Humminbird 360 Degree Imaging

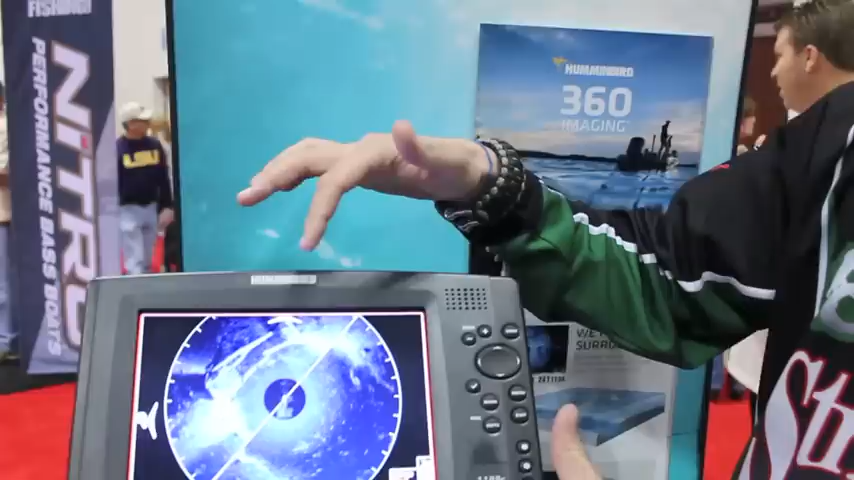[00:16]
it actually almost has a radar if you look here the boat
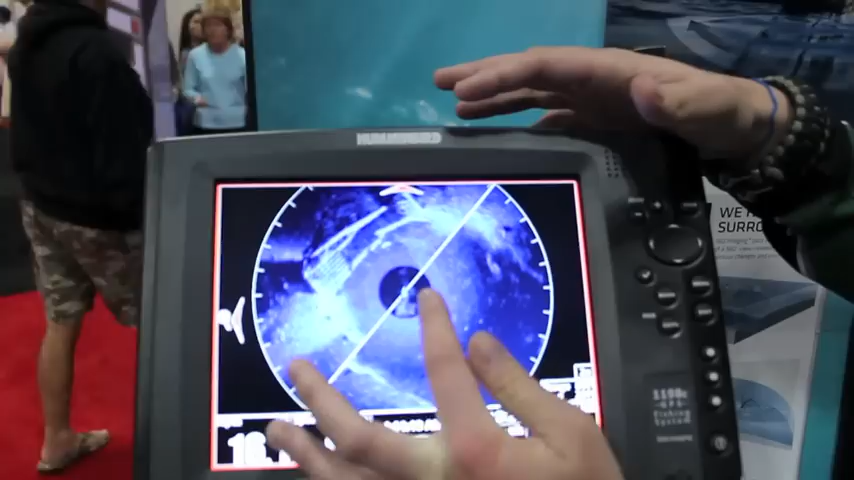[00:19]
positions here you're headed this way and you can see the big benefit for this you can see the structure before you actually
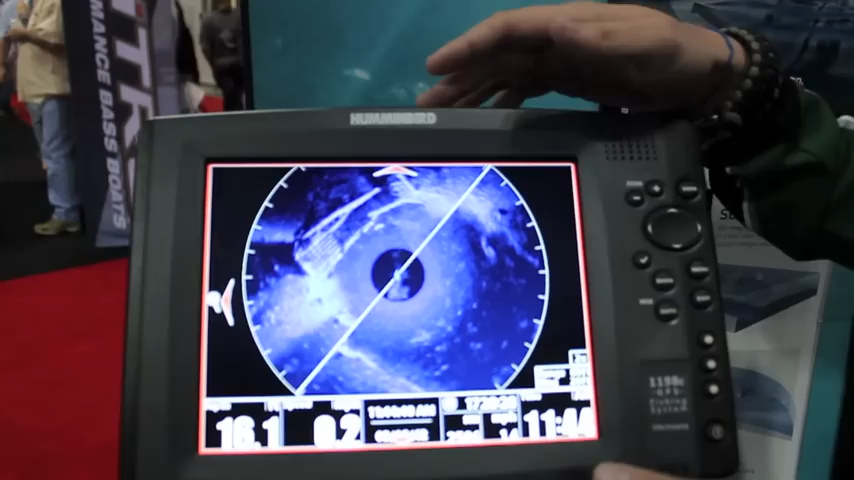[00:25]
get to it this bridge here out in front of the boat so before you get to the structure you know where traditionally you're just
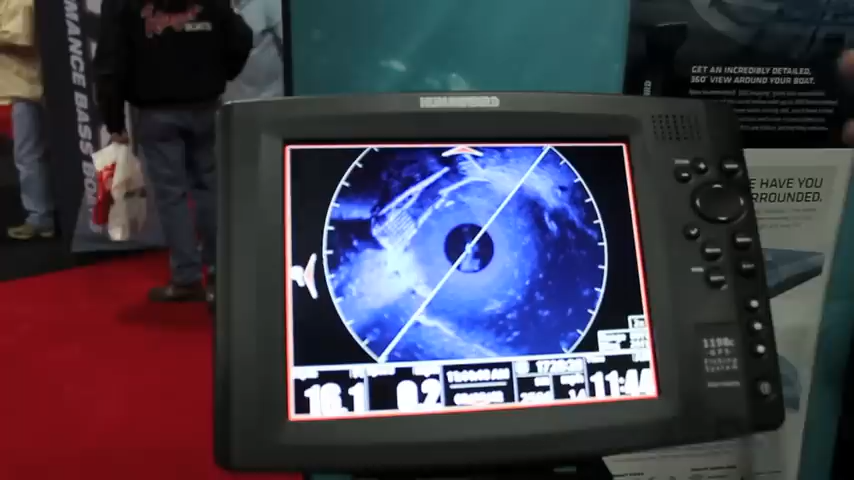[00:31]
shooting the sides now you can be able to cat make your cast to the specific piece of structure or a creek channel band or something like that before you actually reach